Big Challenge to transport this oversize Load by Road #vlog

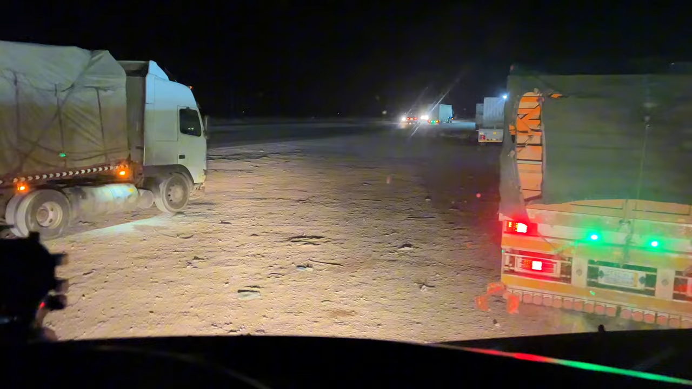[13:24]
है तो रियास पोँचने में तकरीबन जो इन 2 2 लगणटे दो नहीं तकरीबन 57 लगदे लाग जाएंग अभी मजे版 रियास पौंचने में तो 59 लगणटे लगें लेकिन ट्र Unit निकलने में पता नहीं अभी कितना टाइम लगए निकलने
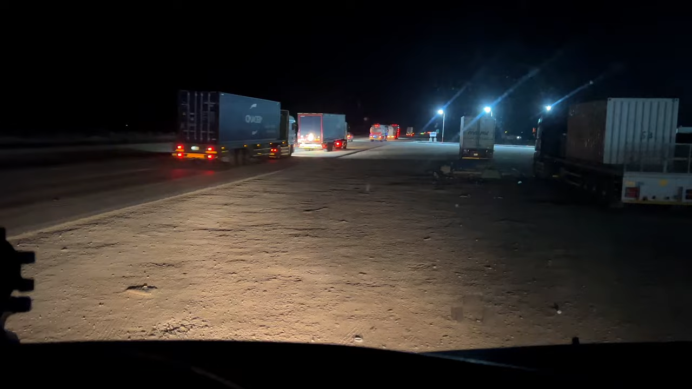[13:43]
में इंशालला सुएंगे जद्धा की तरह जद्धा का लोड अपना तो रियास कराज करके शबस हो जाएंगे फिर सब्सक्राइब करूंगा इसमिल्लाइब अब इस पर अब
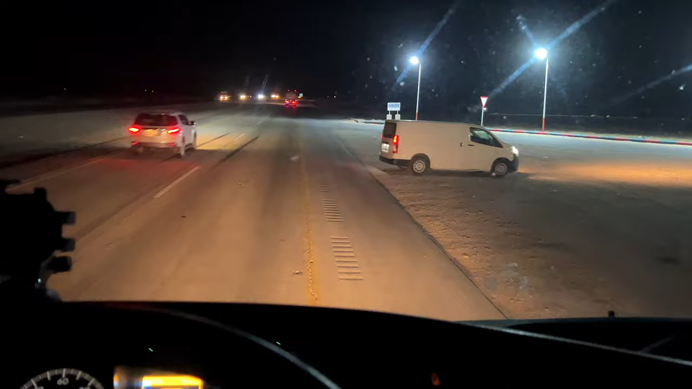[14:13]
यह देख लें भई यह लाइने लगती है रियास नो एंट्रे खुलने के बाद
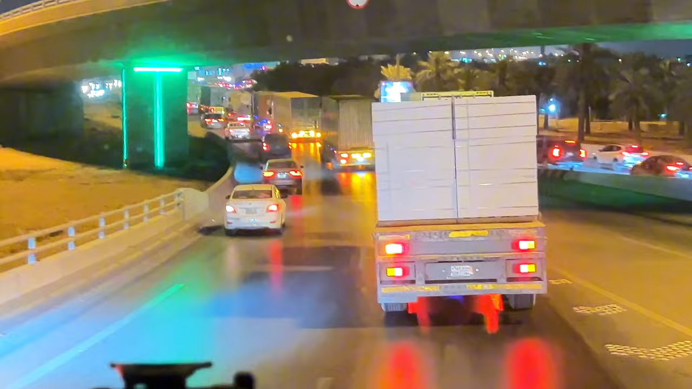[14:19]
यह तो भी मेरा कैमरा आपको दिखाओं नहीं ना सकता है तो बहुत लंबी लाइन है और पिछे भी जिनाव साड़े ग्यारा मज़े से लेके लाइन में लगके आ रहा हूं अल्लाहुकबर चलो कदीदे मुके दीना
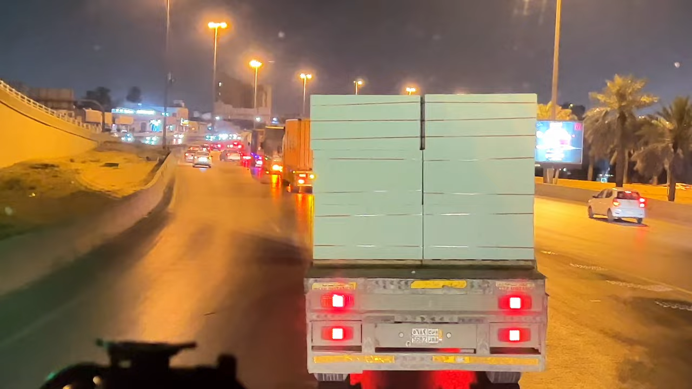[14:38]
पीछे भी लाइन लगी रही है देरा नदर नहीं आएगा सही
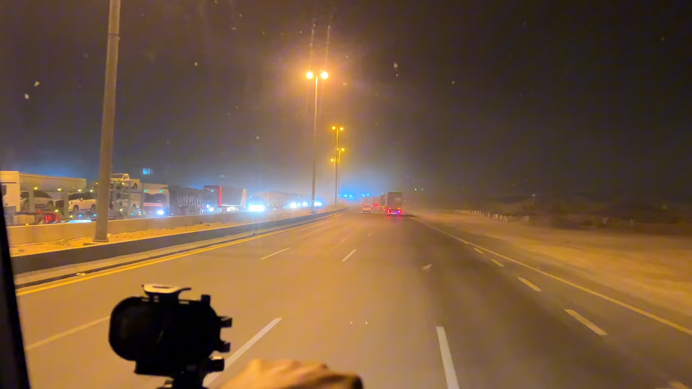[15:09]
निकलती है ना बहुत मत्टी उड़ती है बहुत ज्यादा देख ल अब लाण में लगी होई है गाड़ी इस ताइम आपको जब शेया है नदर नहीं आ रहा गा लेकिन मत्टी काफी है ना बहुत